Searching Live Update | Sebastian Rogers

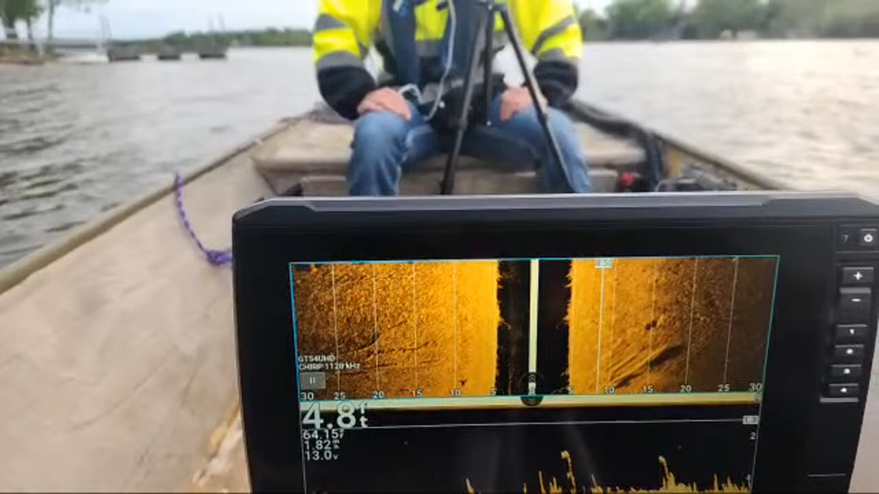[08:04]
On screen: depth 4.8 ft
Sorry, y'all. I'm not really a YouTuber. We're all working. But not sure if you guys can tell or not, but the wake is really messing up a good reading. And then your ideal scan speed, that's going to be a terrible image. So your ideal scan speed is going to be at 3 mph, give or take, depending on what kind of reading you're getting.
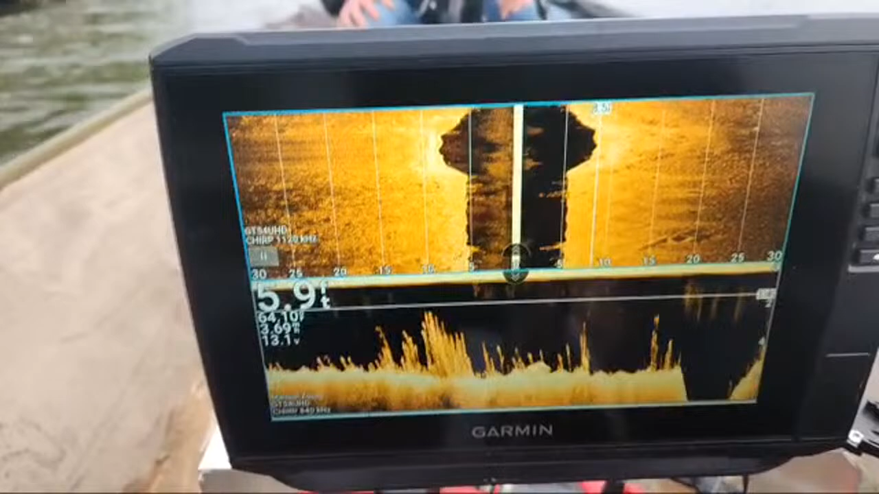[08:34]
On screen: depth 5.9 ft, water 64.1°F
We're going down current, so it's not going to be as good of a reading. But so this is down imaging right here, and the boat's rocking, so I apologize. It's not going to be the best reading.
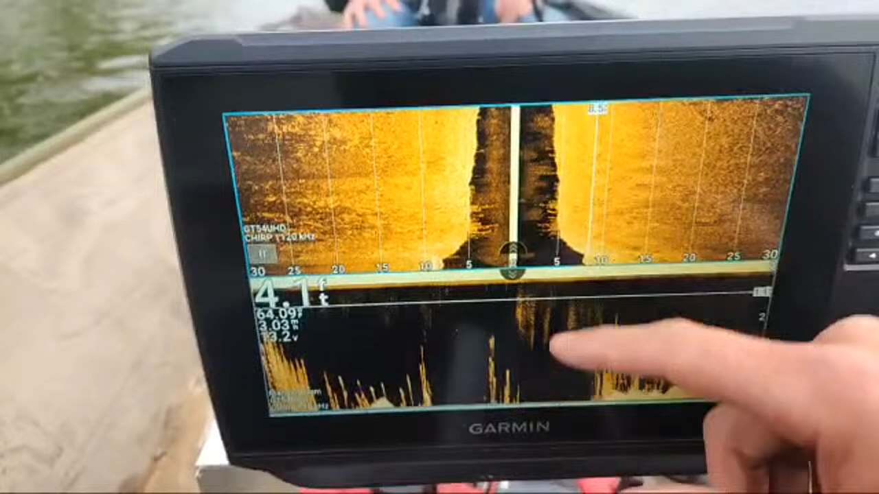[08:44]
On screen: depth 4.1 ft, water 64.0°F
So roughly 3 mph, give or take, is what you want. When I'm scanning for bigger objects, I like to scan at about 3.5.
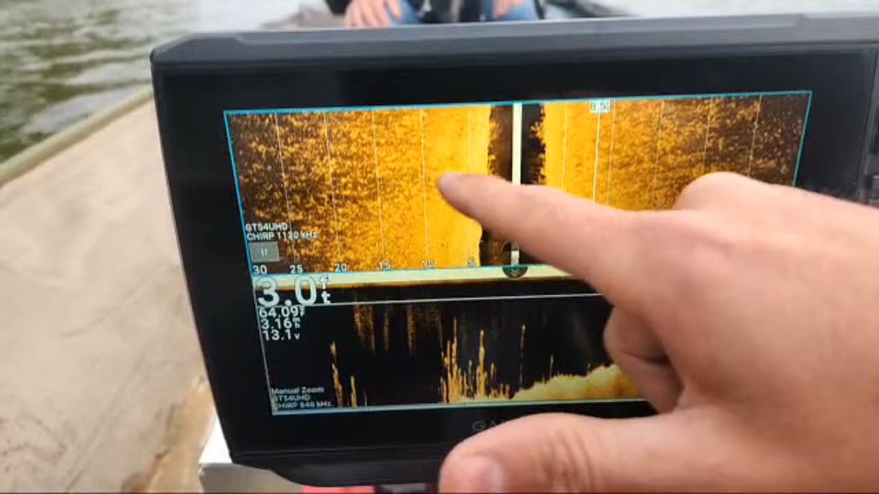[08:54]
So this is side imaging at the top. This is your water column. So what you're seeing, that is like, I don't want to call it duckweed, but so that's the bottom. And it's like, this is a nice, clean, grassy bottom. Like, I'm going too fast for that, but the current's also going that way.
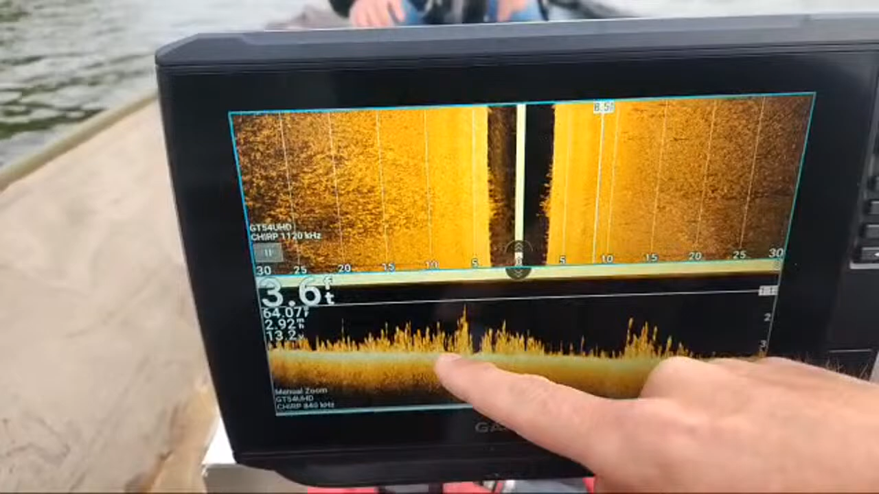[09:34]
This is pretty much the same spot I've already scanned, but I just want to do my due diligence and actually make sure I don't miss anything. So I'm getting a good reading that way. So if there's any like barrels, or if you've seen like a stick figure or something like that. Where am I at? 2.8, so that's fine. Probably make that a little bit narrower, but I'm not going to. Hey everybody.
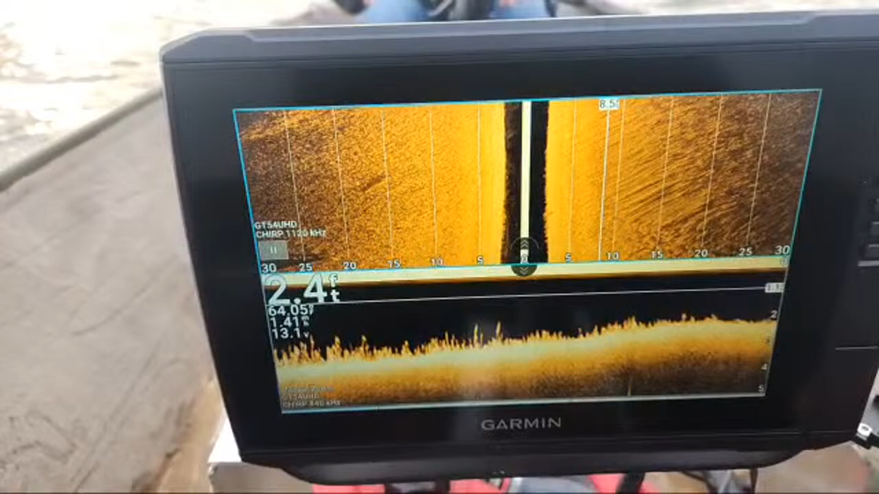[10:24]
On screen: depth 2.4 ft
And I'm turning the boat around right now, so this is not gonna be clear, if that makes sense. So, the best reading, we're getting ready to go back into the current. So I'll get it right around. I'm happy with that, give or take.
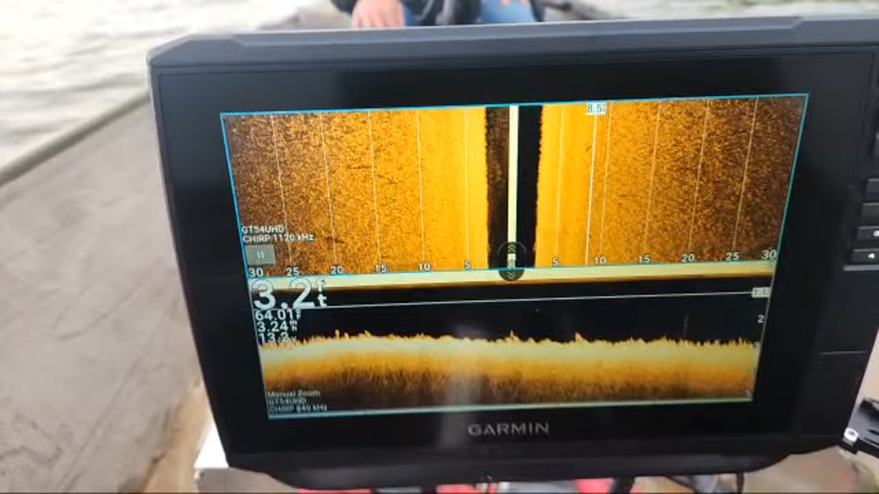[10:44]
On screen: depth 3.2 ft
Try to keep the boat as straight as I can. Hopefully this time no wake, so I can get a clearer reading.
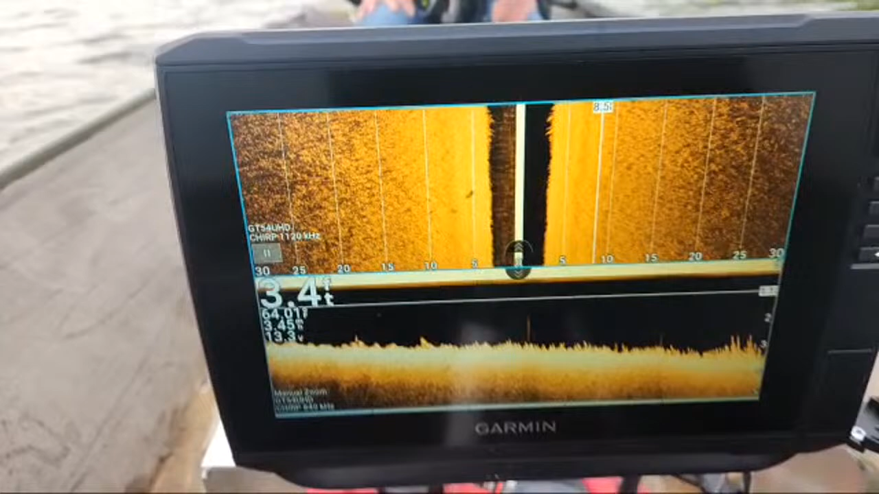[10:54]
On screen: depth 3.4 ft
And then with the current, if something wasn't like way down, I'd have to figure out what way the current's going for it to like carry something. Just a little smidgen too fast, but you can see the down imaging. It's really smooth and clear.
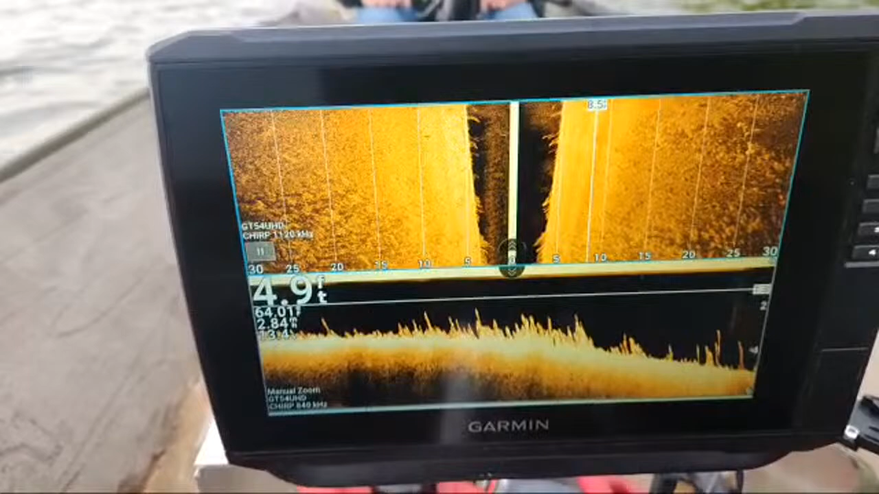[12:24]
On screen: depth 4.9 ft
So I'm really liking the reading I'm getting on down imaging. Side imaging is great. It's a nice clean bottom. That is the boat ramp right there. And you don't see a lot of fish on this. If you see fish on this, it's because there's a lot.
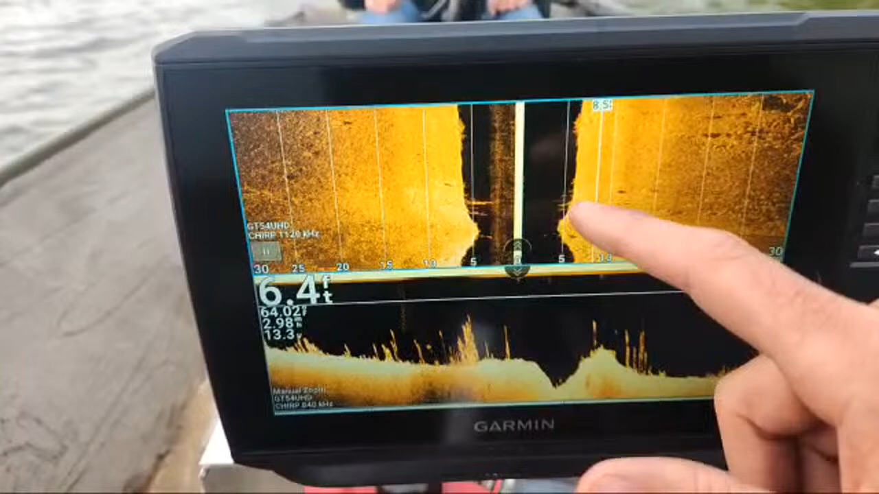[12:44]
On screen: depth 6.4 ft
So I don't have the fish turned off, but the way my settings are, it's to find structure for the most part. So anything
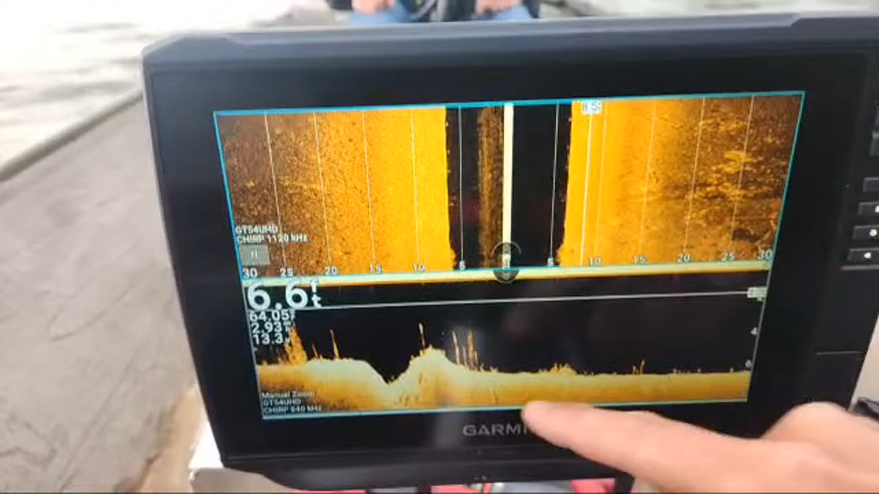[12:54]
man-made, it was like basically down imaging. So you see the grass, the bottom.
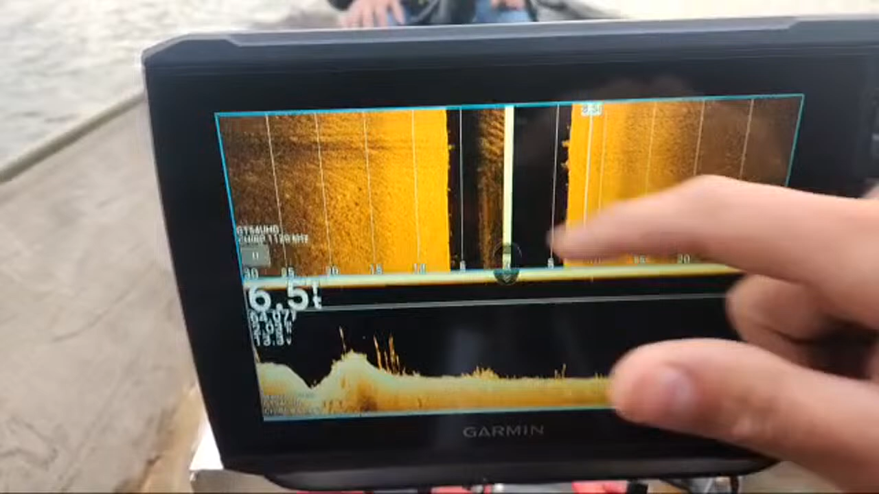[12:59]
On screen: depth 6.5 ft
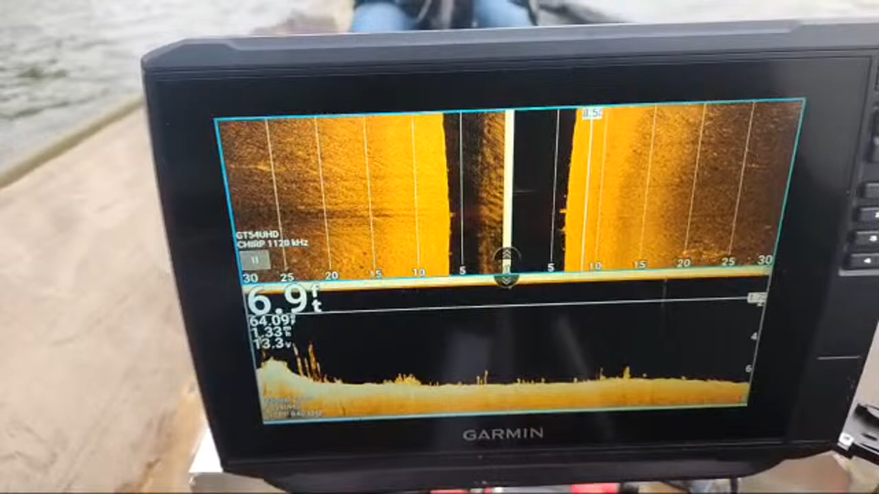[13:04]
On screen: depth 6.9 ft
But I don't really like to see fish. Yeah, I'm doing a back and forth grid.
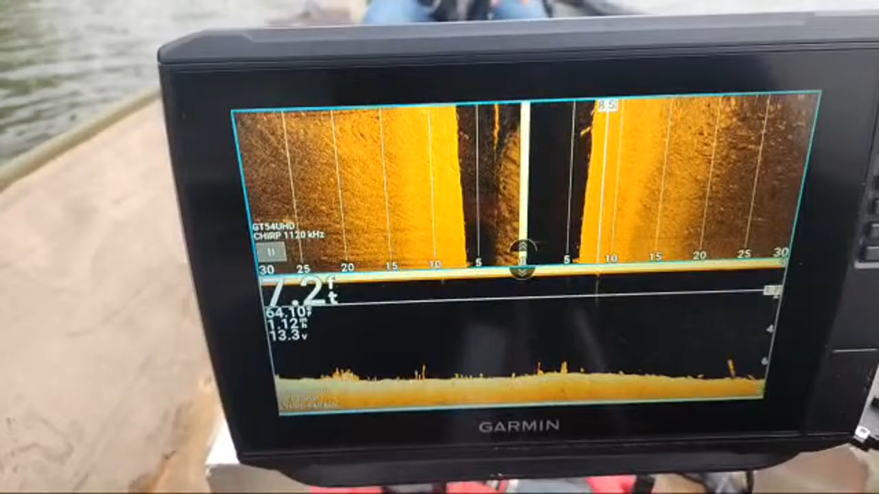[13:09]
On screen: depth 7.2 ft
I know you can't really see that, but I'm going over.
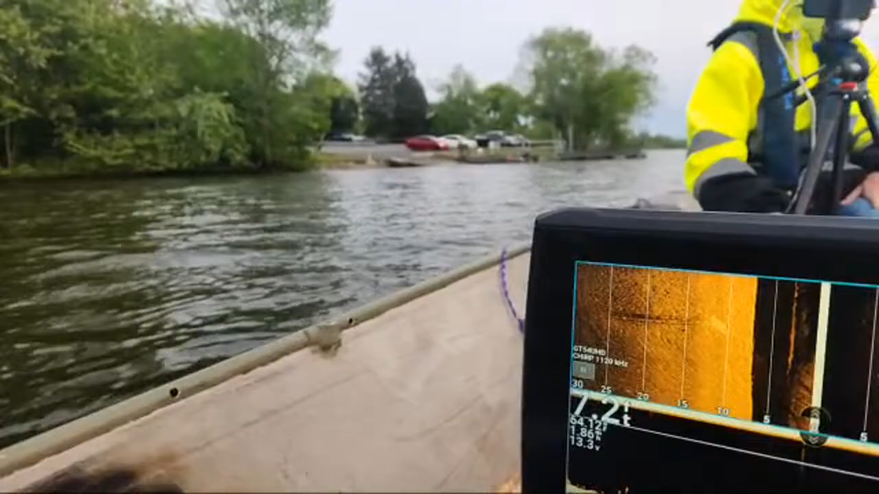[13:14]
If I was looking for a car, I would have already done like called the, I wouldn't have scanned like I was scanning. I would have done like a 70 foot out, but I'm doing a more narrower scan because I do not want to miss anything.
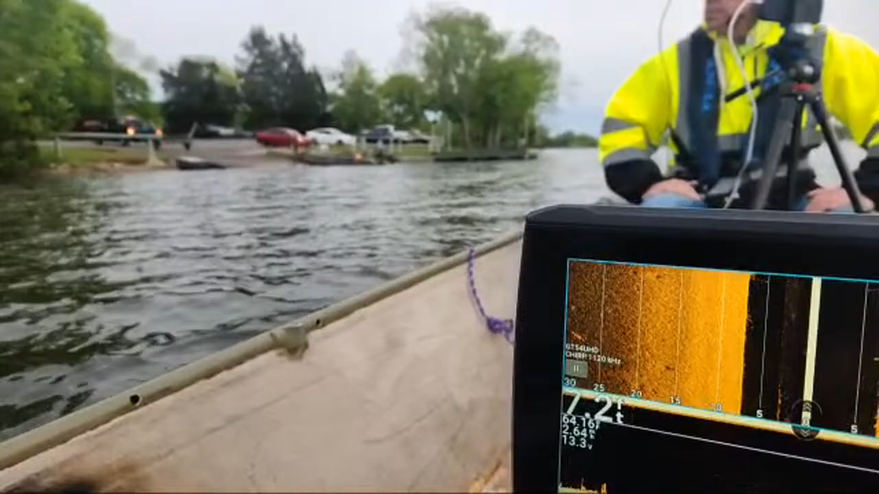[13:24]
On screen: depth 7.2 ft
So yeah, I'm really overdoing it in a sense, like as far as the searches, like I've already technically scanned this, but I don't want to miss anything.
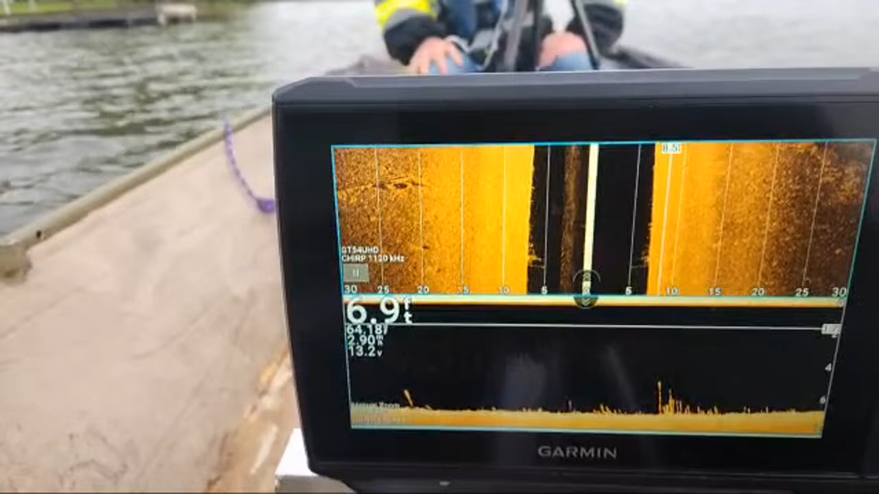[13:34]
Because you could be looking at one reading and then come back and be like, what's that?